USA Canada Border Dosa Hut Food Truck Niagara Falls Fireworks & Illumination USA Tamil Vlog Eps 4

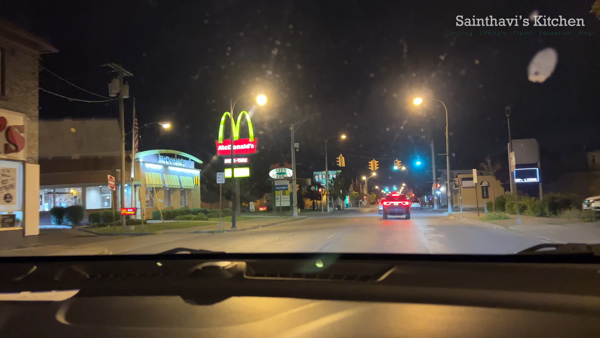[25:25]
டிரைவ் த்ரூ 24 hours, டிரைவ் த்ரூ மெக்டிக் வந்துருக்கோம். விவின் வேணும்னு கேட்டால் அவங்க